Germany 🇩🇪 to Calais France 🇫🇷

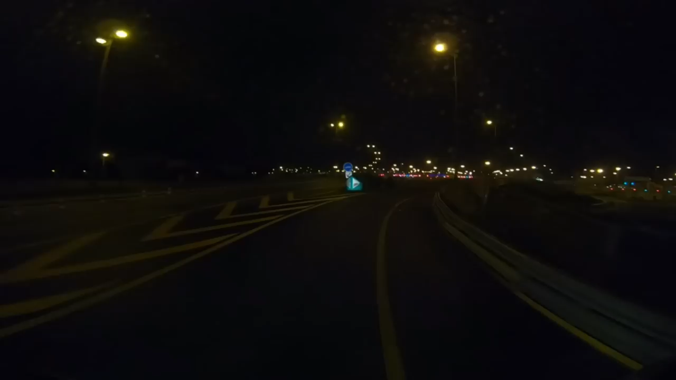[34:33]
It's very, very badly signposted. Very, very badly signposted.
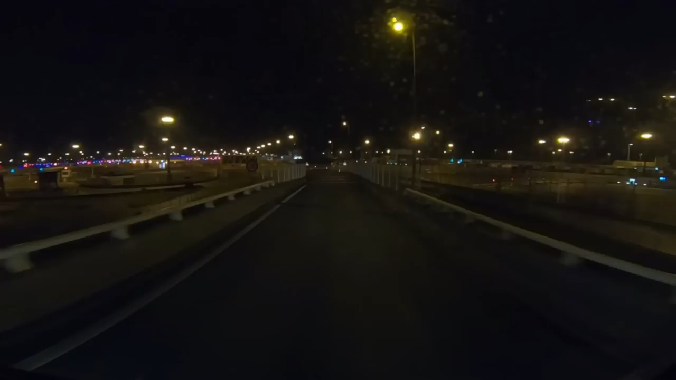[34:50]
I thought I'd miss my turn there. As it turns out, I hadn't. But I was sure I had. And there's no queue here as well, which is great. It's just as quiet as it was the last time I came down here.
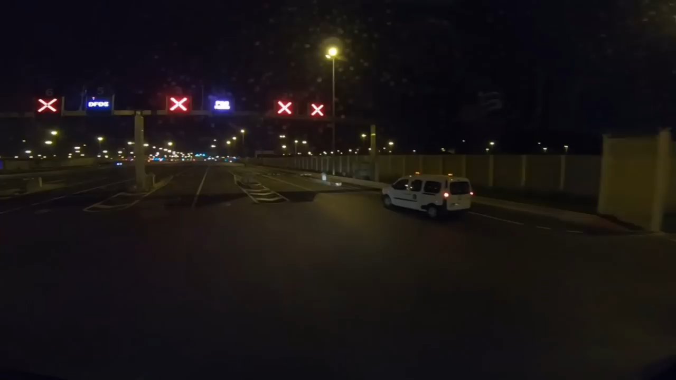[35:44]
Like, this can literally hold hundreds of trucks. And it's letting me straight through. Well, when I say it's letting me straight through, it's letting me straight through into the next phase.
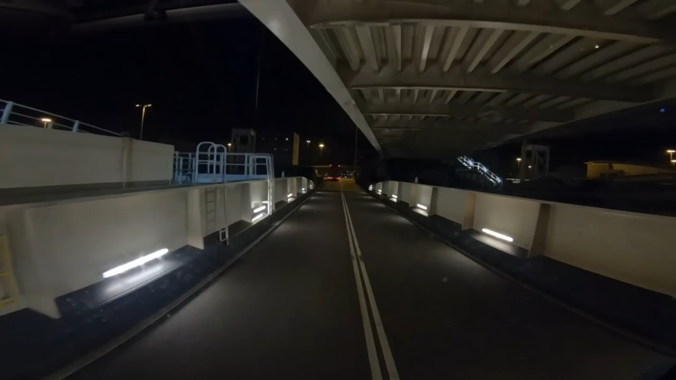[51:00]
All quiet here in Dover, I'd say, anyway. Very few cars. Place is deserted, really.